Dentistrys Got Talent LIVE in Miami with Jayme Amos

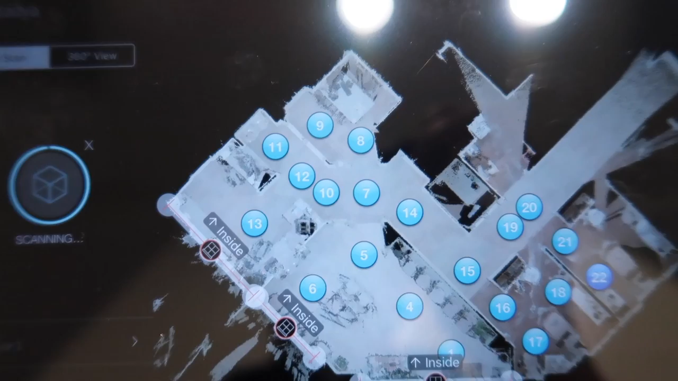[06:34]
just a part of where you can do like a walkthrough so anyway
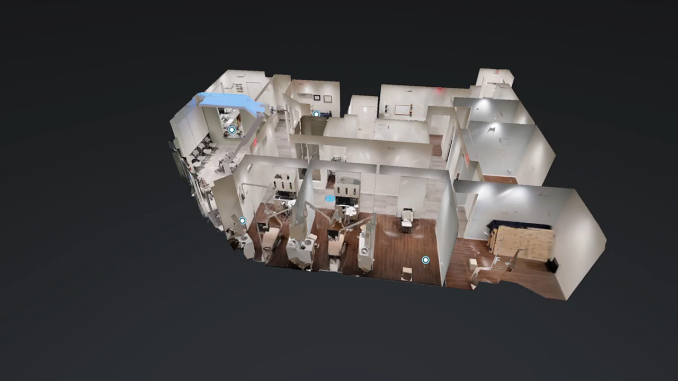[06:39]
I'm basically gonna build out this whole practice it's pretty cool I always love elevators